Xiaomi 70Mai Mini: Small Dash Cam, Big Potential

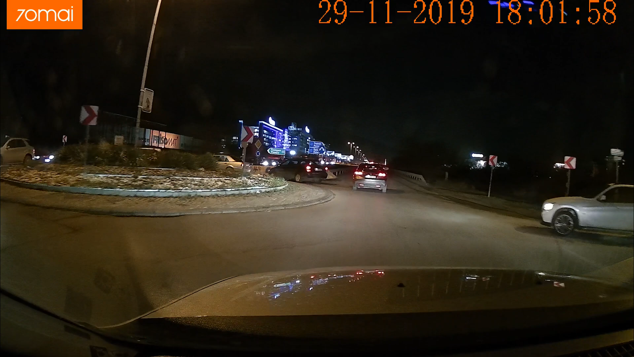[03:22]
We know that the processor uses just part of its capacity so we expect nothing but great performance. To install and to style the 70mAh Mini for the first time we have to mount it on the windshield,
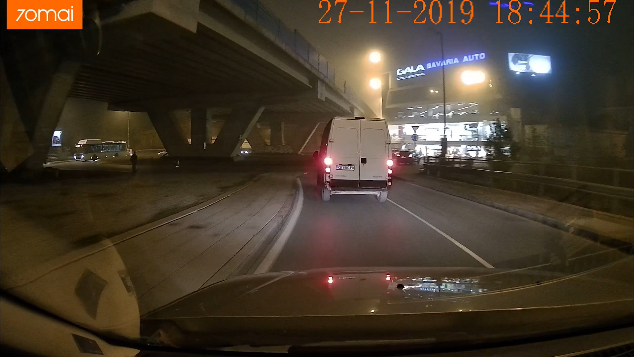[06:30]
We had a lot of fog and smoke these days and in moments where there was more of it the image quality was usually staying better than what most of the competitors would record.